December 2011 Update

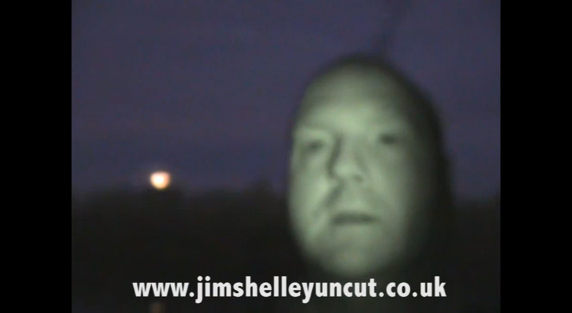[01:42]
Right, full moon tonight and just a shade before dark. Bang! 33 pound 12 ounce. Footage ain't too good but sorry boys and girls, you can't have it always good.
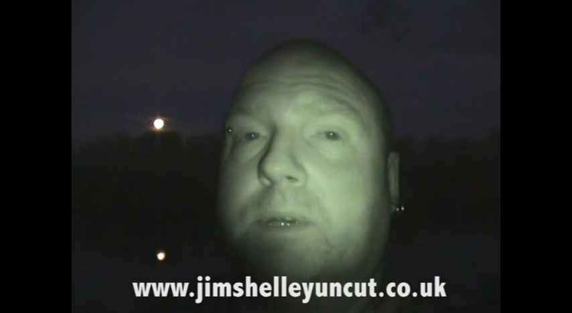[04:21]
This is only 105 miles from my home instead of 170. So, erm, it's a lot easier road. So, I'm going to be hanging around here until, well, for a while. Erm, keep the bait going in. Fish, probably sitting 50, maybe more. So, erm, God knows what's going to happen later. Someone else coming up now. I'm legging it right again, hiding everything up. Because I don't really want anyone to know for a few days. Check your latest bike.
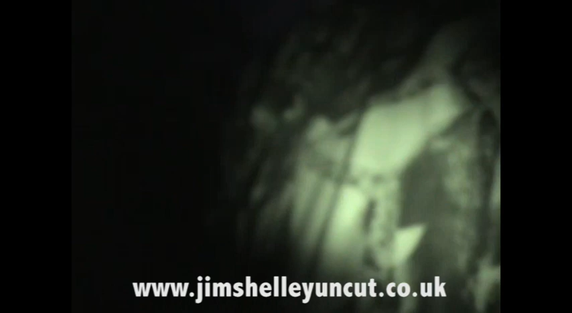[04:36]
Right, it's just off the first lake.